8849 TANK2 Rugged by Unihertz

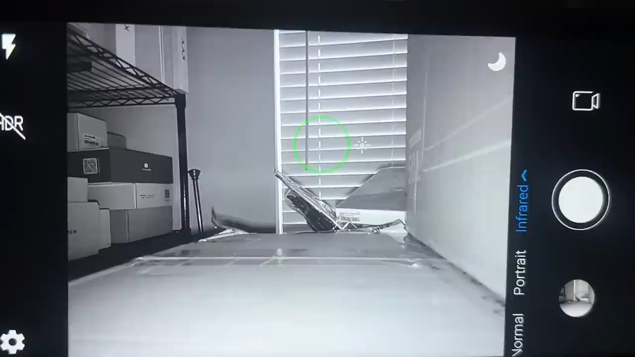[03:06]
You can see by looking here, it has a great infrared sensor to where you can see night vision.